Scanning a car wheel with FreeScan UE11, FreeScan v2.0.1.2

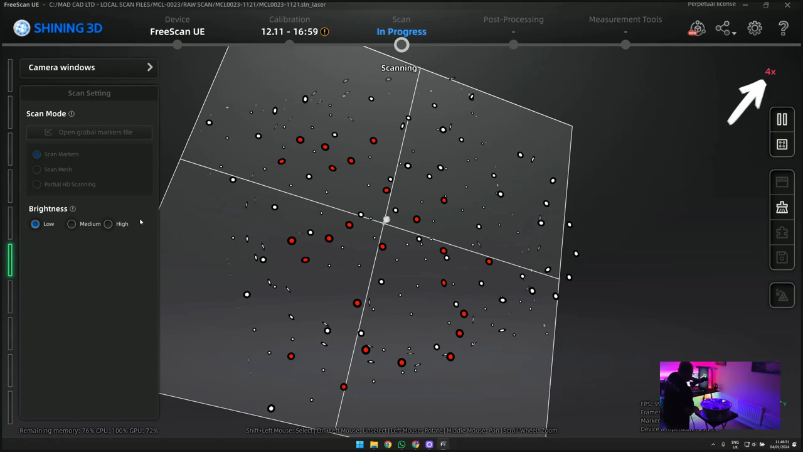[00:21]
The wheel itself is placed on a table with pre-scanned markers. This is our scanning bed.
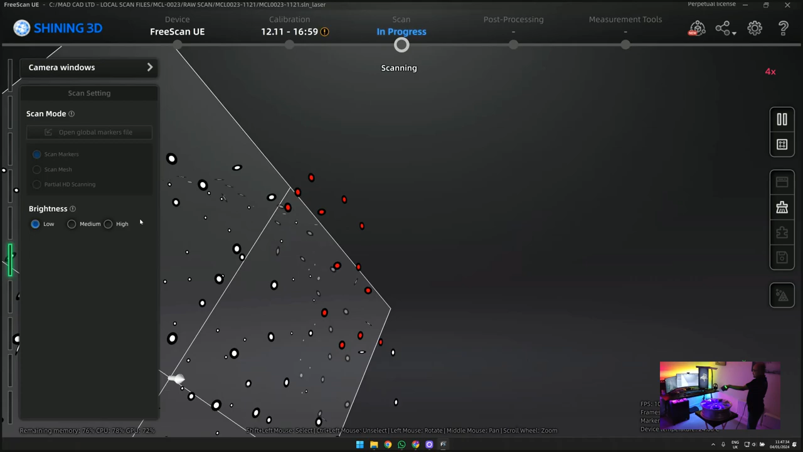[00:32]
We have now added object markers to this global marker file,
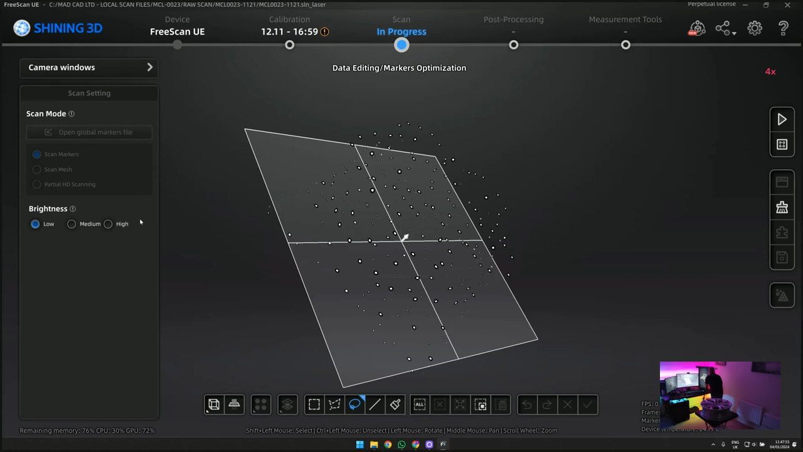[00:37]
thus enabling us to complete the scan and helping us with alignment with the other side of the wheel later on. By scanning markers first and mesh later, it ensures the best possible accuracy.
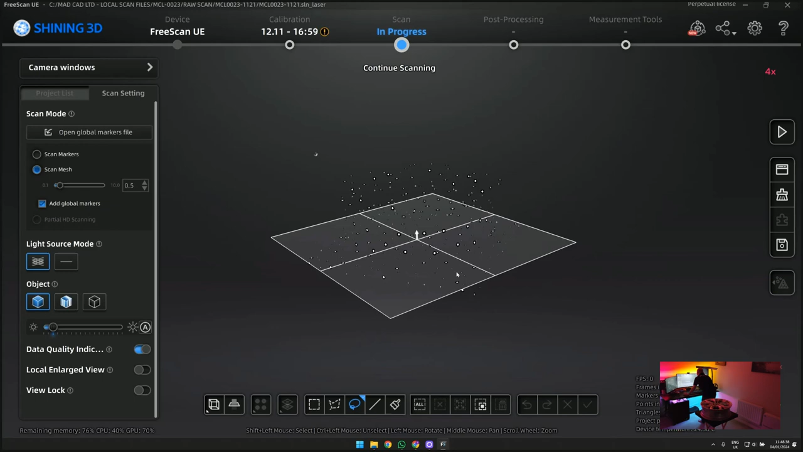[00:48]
It also makes the mesh scan process somewhat quicker.